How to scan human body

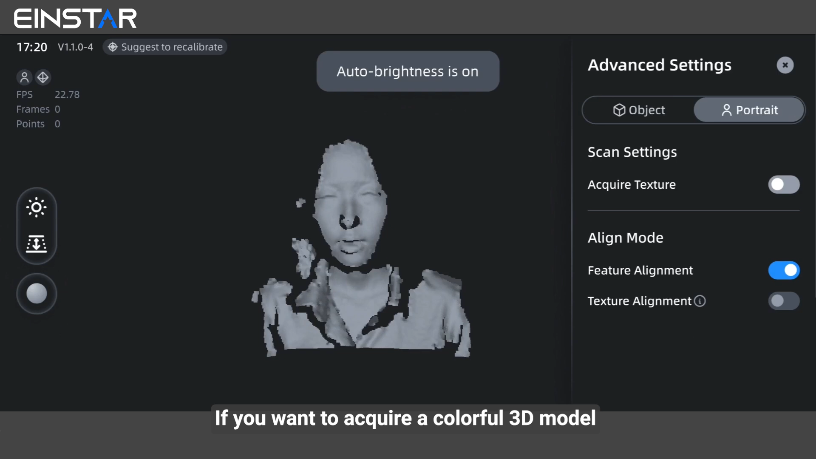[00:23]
If you want to acquire a colorful 3D model, you can turn on acquired texture for aligning.
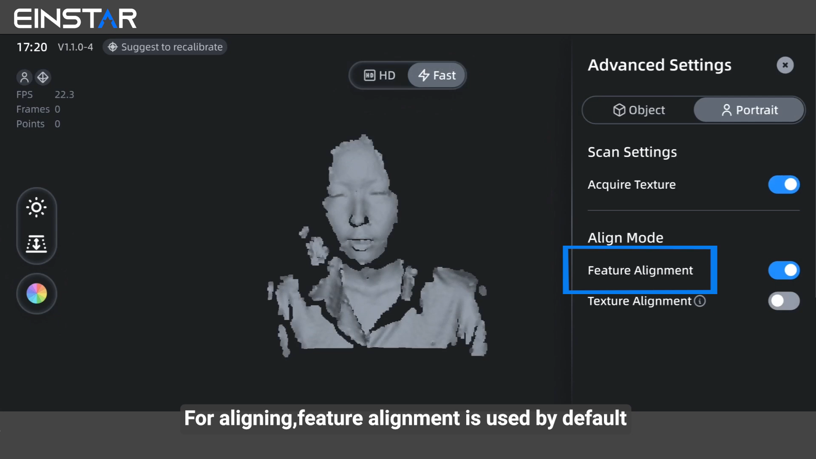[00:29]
Feature alignment is used by default. This alignment mode is ideal for human face or full body scan.
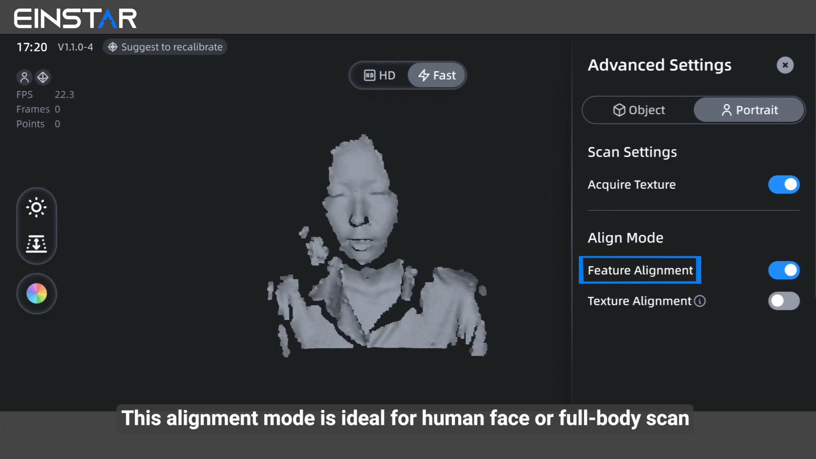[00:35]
No need to turn on texture alignment at the same time.
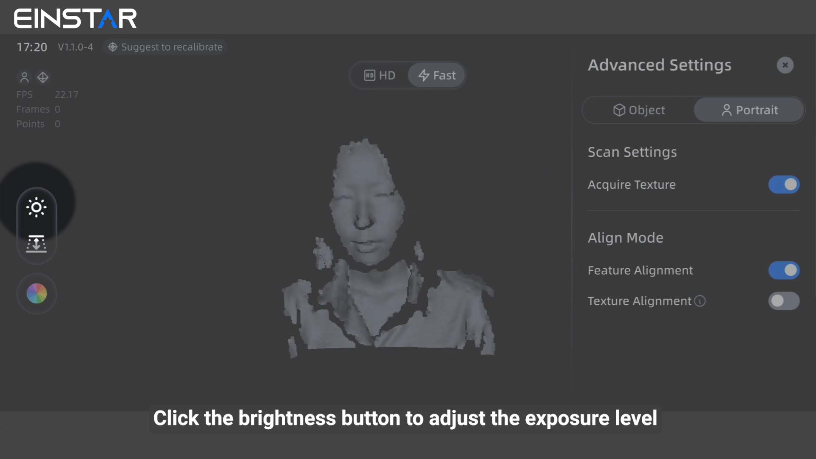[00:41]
Click the brightness button to adjust the exposure level on the left side of upper camera viewport.
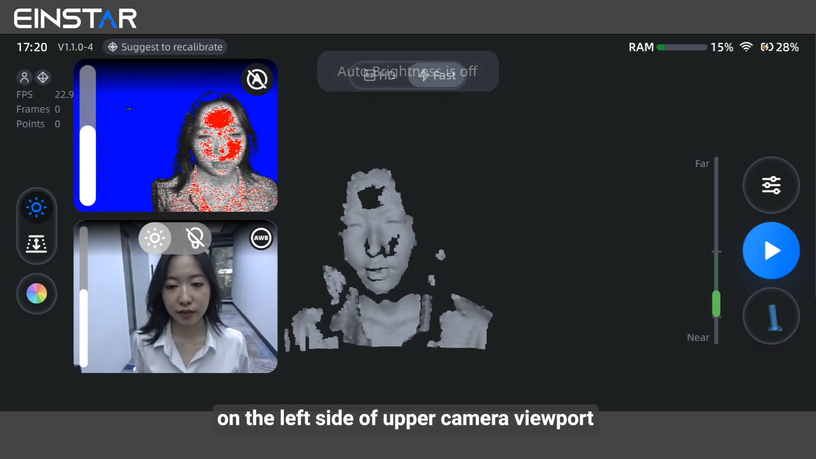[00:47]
When the surface appears slightly red, this indicates the proper exposure status.
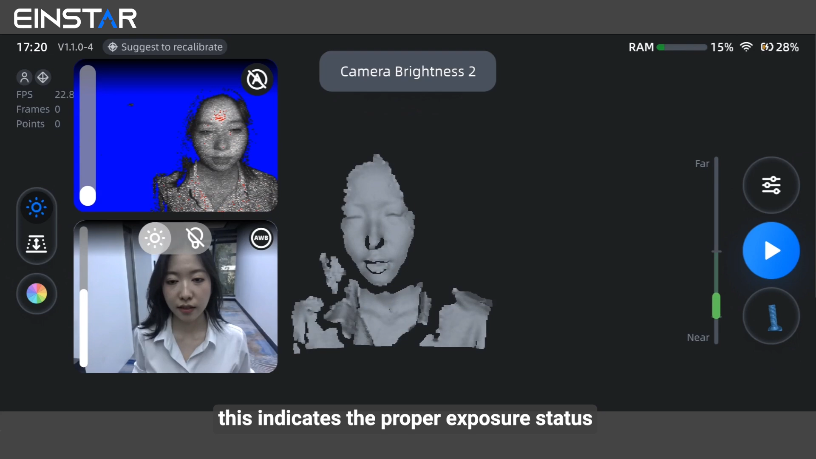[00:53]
In the lower camera viewport, it's recommended to adjust the brightness by touching and
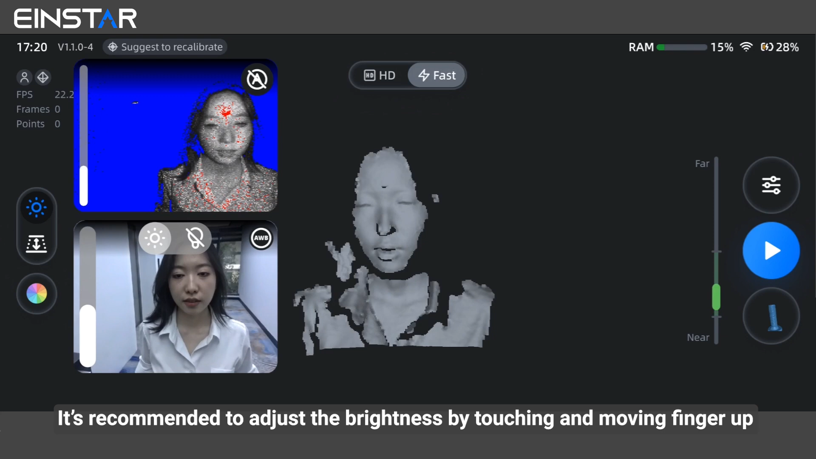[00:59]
moving finger up and down for better texture color status according to the lighting environment. If the colors of the object shown in camera viewport differ significantly from the real colors,
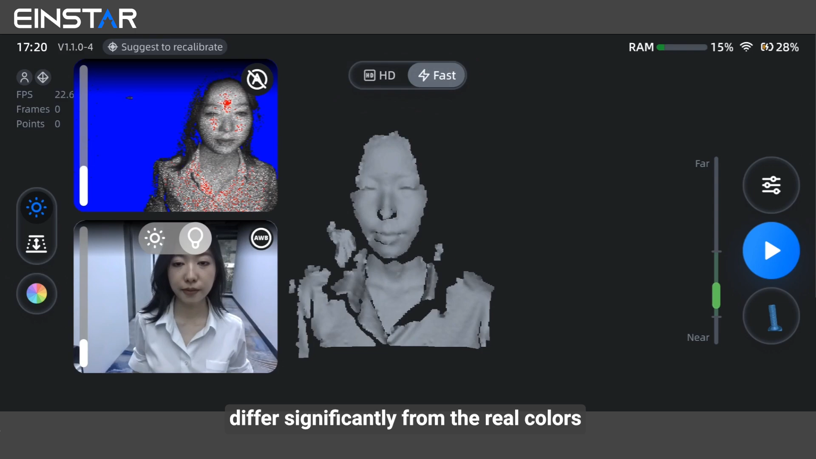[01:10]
you can click on the auto white balance button to calibrate the colors.
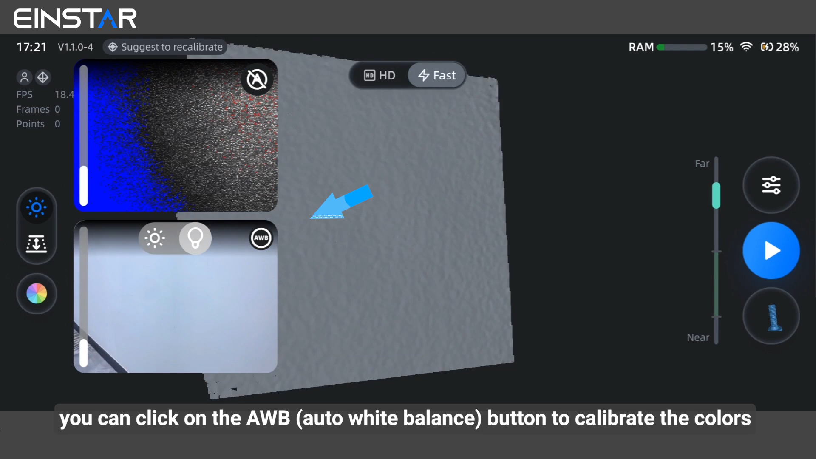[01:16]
Point the scanner slide at a clean white plan and wait for the calibration to be completed.
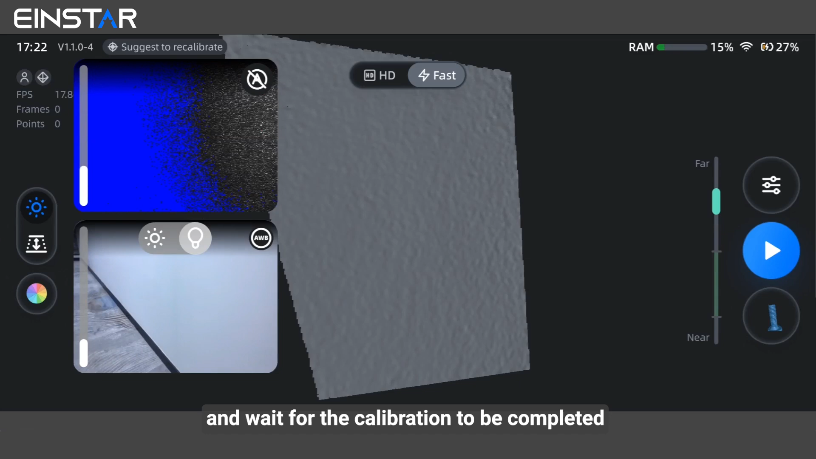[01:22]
There is a depth of focus bar on left side.
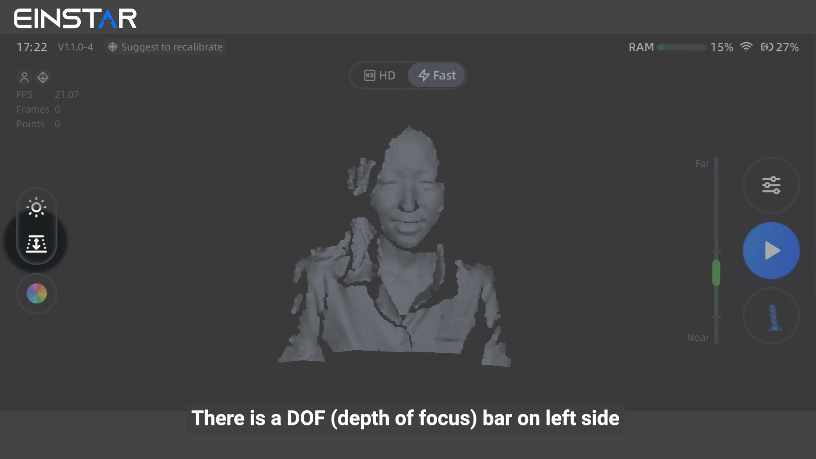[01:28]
You can slide this bar to control the data scan within DOF range flexibly. We recommend setting DOF between 350 mm and 800 mm in fast mode.
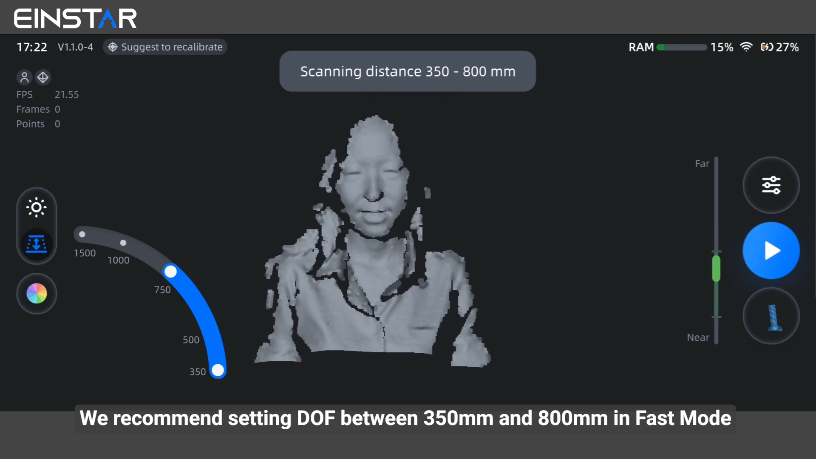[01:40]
Since human body is not large size.
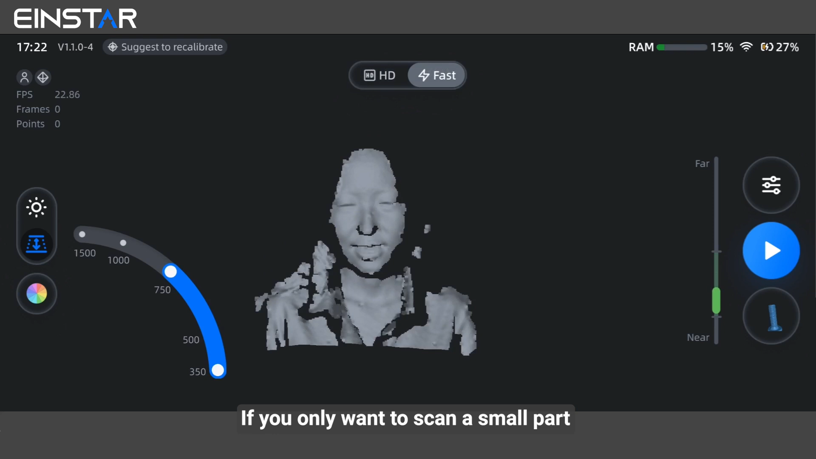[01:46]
If you only want to scan a small part, such as face or hand, but requiring high detail data like wrinkle, HD mode is also a good choice to try.
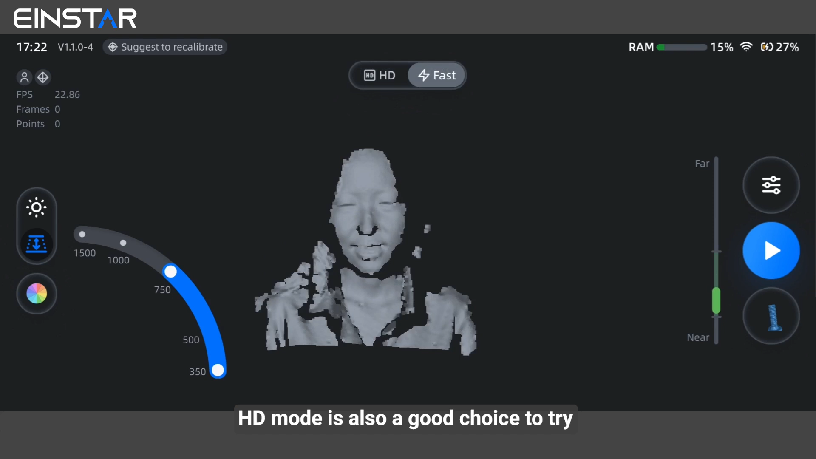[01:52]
Click next color button.
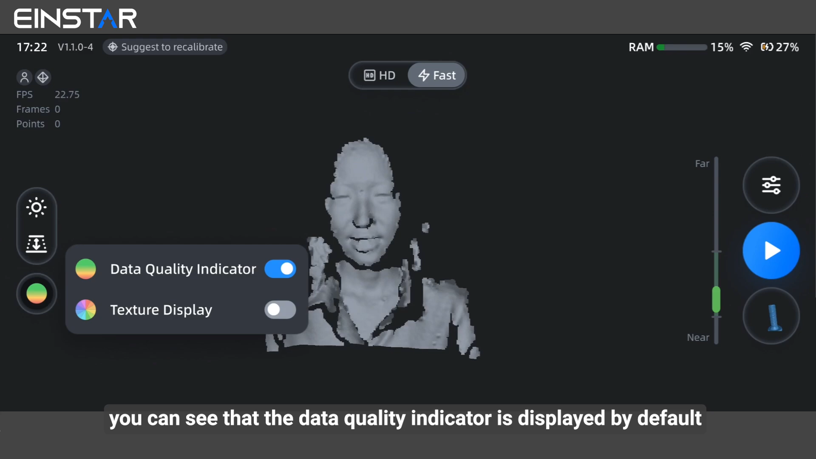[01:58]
You can see the data quality indicator is displayed by default. Here, you can see the quality status of data scanned.
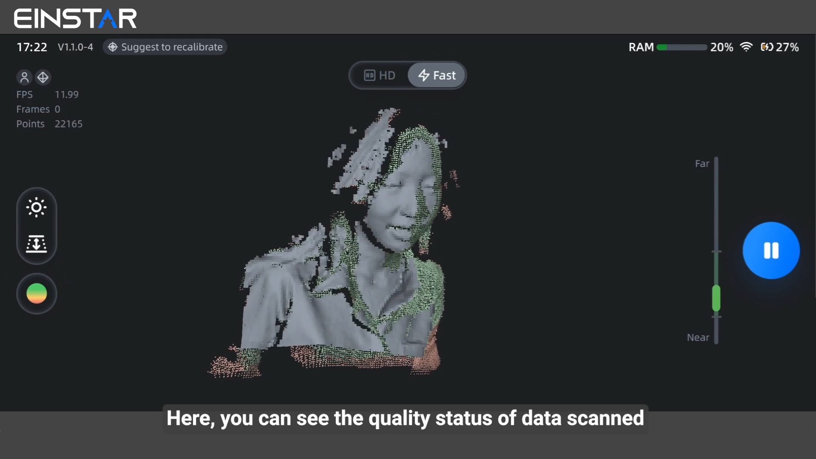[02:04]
Green area indicates that scanned data is complete while red area means the
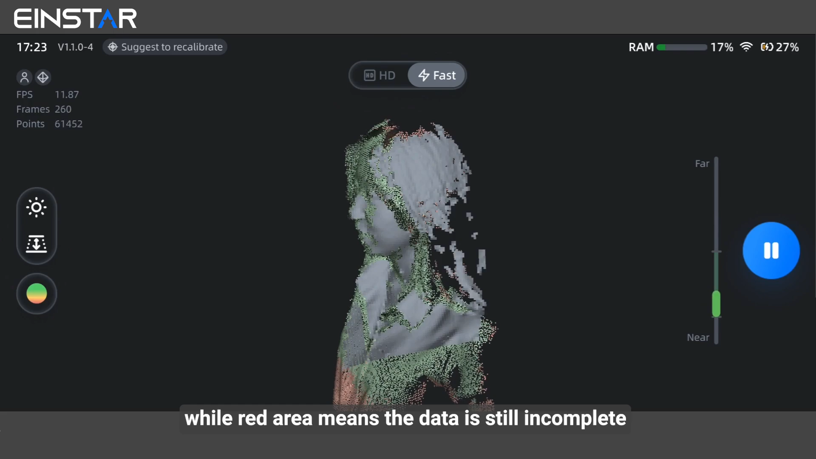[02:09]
data is still incomplete and better to be further scanned if it's a necessary part to view the real color during scanning.
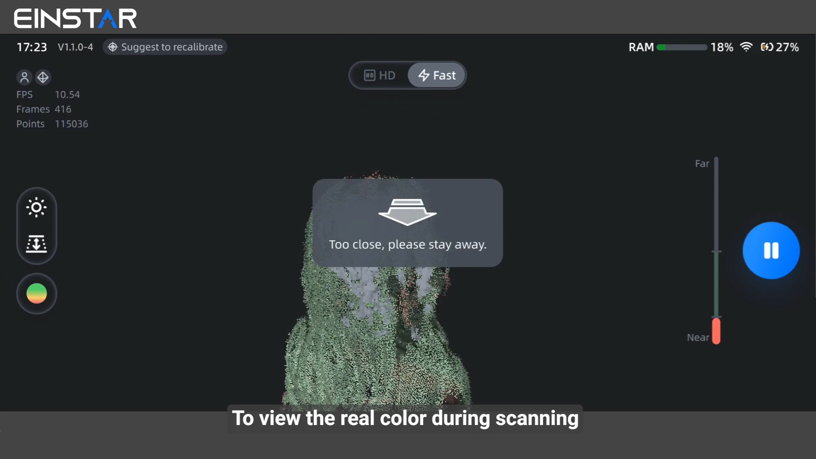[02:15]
You can also switch to the texture indicator.